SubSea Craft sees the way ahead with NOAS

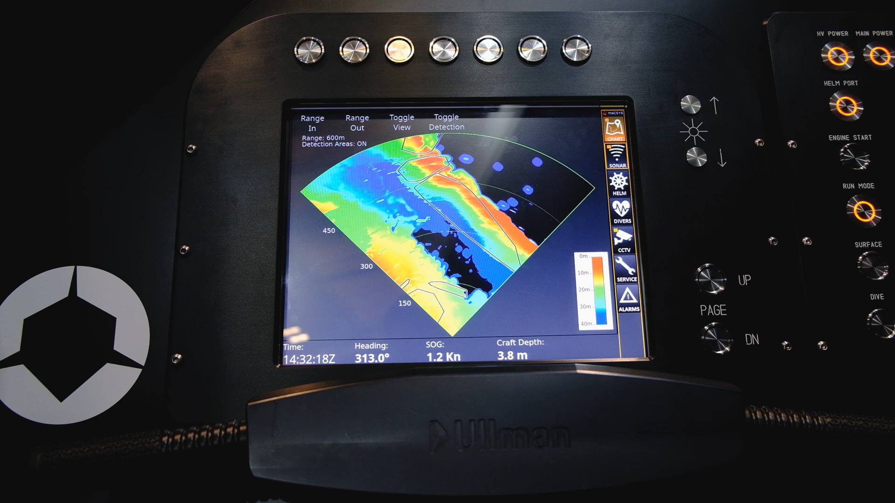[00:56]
It is essentially a system which allows us to safely manoeuvre subsurface. The NOAAs was picked because it was used during a previous project I was involved with. It provided us a range out to
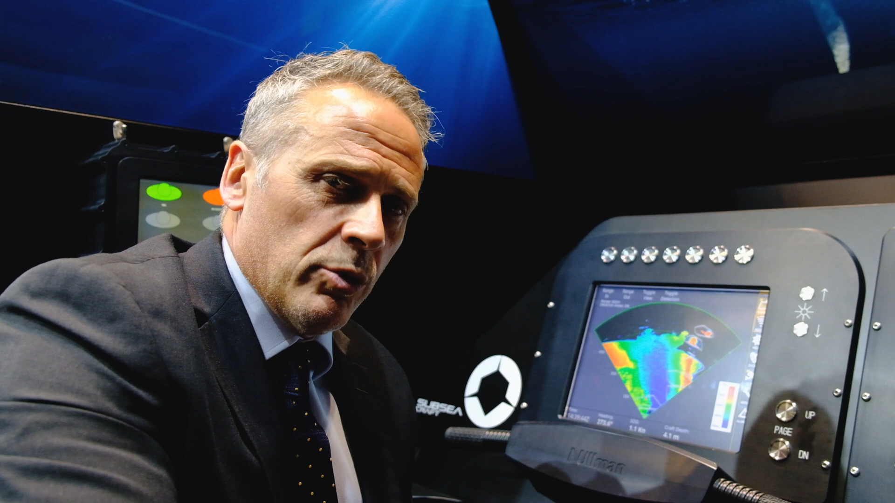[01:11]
1000 metres but also allowed us to manoeuvre within close confined areas like inner waterways and harbour systems.
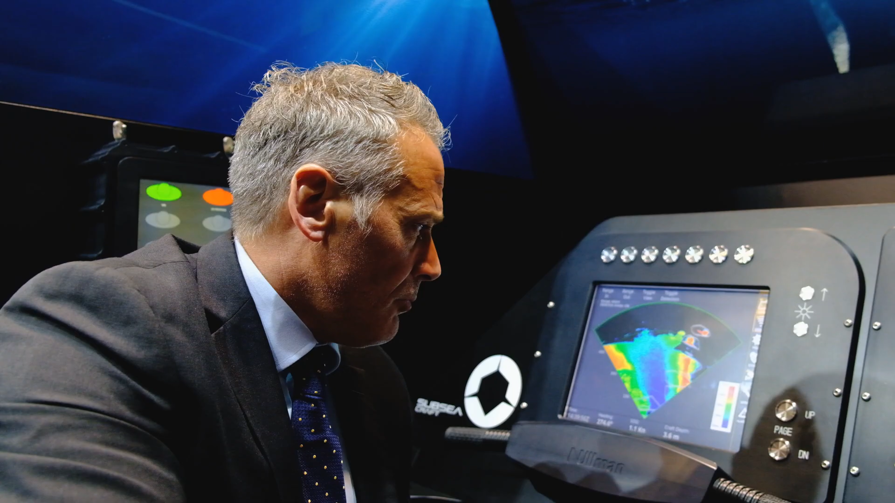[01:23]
What's quite unique about this system is it being a 2D capability and a 3D capability.
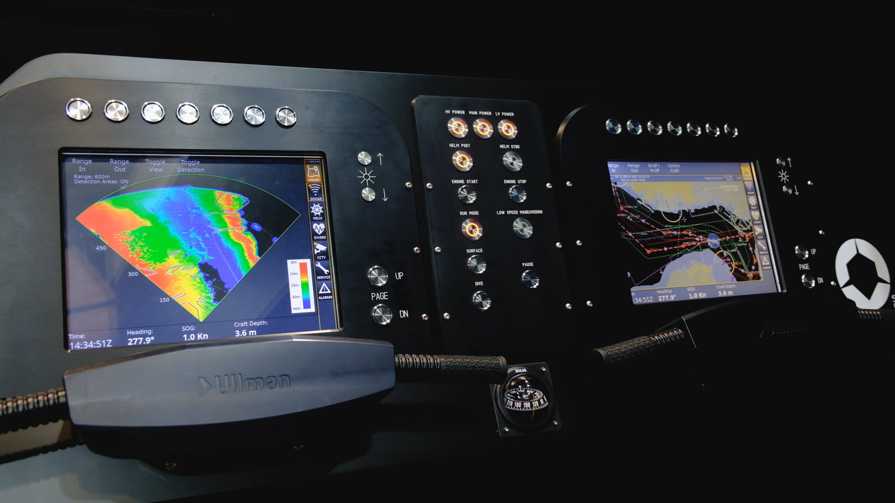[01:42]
1,500 metres when working in two dimensions and that 600 metres to help you plot a 3D environment in real time ahead of a vehicle.